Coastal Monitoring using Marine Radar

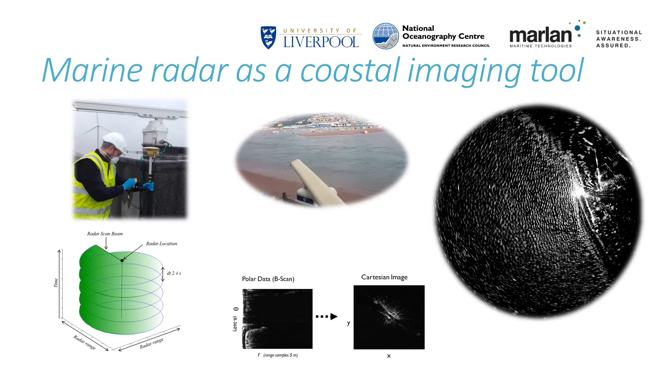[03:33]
Usually these signals are treated as interference and filtered out in the search for ships and small vessels, which are often obscured by sea clutter. However, these signals from the sea surface contain vital information on the hydrodynamics at the coastline. We are able to use sequences of radar images collected over the course of a full two-week spring neat tidal cycle to map the topography of beaches and sandbanks. A radar antenna rotating at 25 rpm generates an image every 2.4 seconds. This volume is quite difficult to handle, so these images are averaged into time exposure images lasting 10 minutes each.
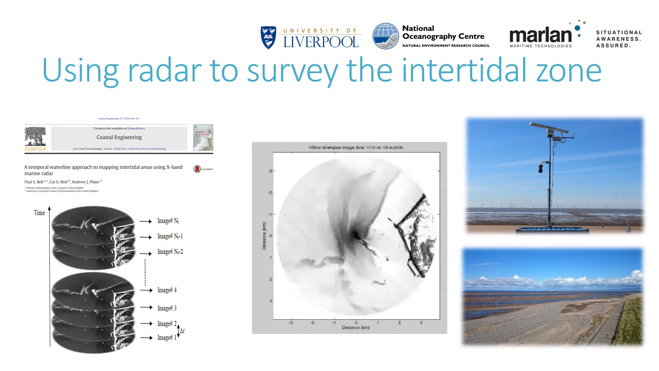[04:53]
This allows the topographical elevation at each pixel in a radar image to be resolved. The research paper detailing this patented methodology is available open access from the Journal of Coastal Engineering. Initial research and development for this technique took place in the Dee Estuary in the North West UK.
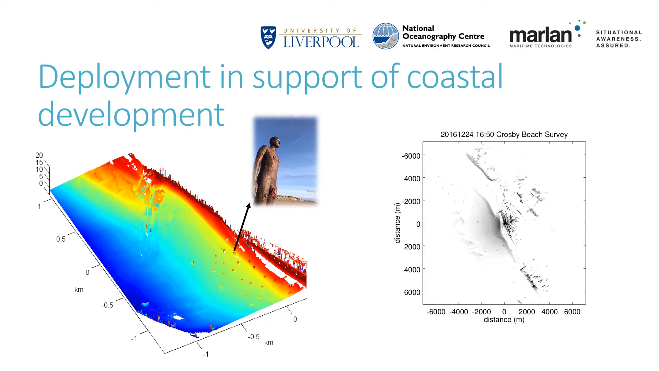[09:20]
The Crosby Ironmen can clearly be seen with a higher elevation than their surroundings. In addition to intertidal topography, radar data can provide a wealth of extra information.